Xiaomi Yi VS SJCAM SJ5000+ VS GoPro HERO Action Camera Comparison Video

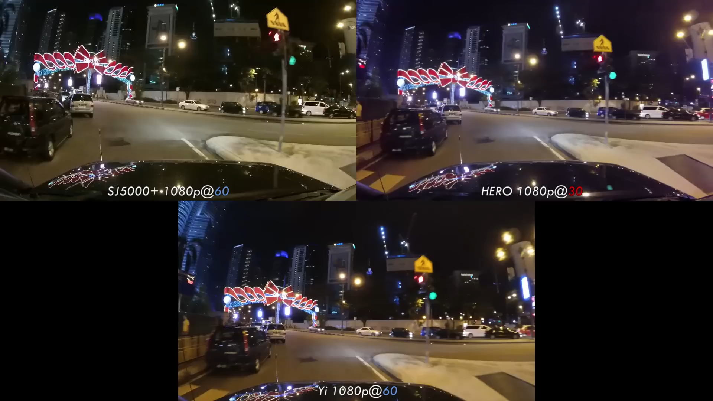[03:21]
We actually found that the night footage and pictures of the GoPro Hero to be fairly competitive in quality despite its lower resolution. It would appear that the Hero might rely on a larger physical pixel size in the sensor to capture more light. Aside from the lens aberration, we found the Yi to be fairly competent in what it is set up to do within its price bracket. So let's take a quick look at it from a tabletop perspective.